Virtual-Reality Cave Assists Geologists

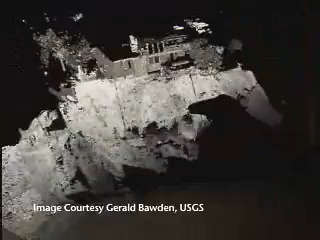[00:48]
Using a laser scanning technique called LIDAR, scientists can capture images of earthquakes and landslides, like this 2005 slide in Laguna Beach, and study them in safety.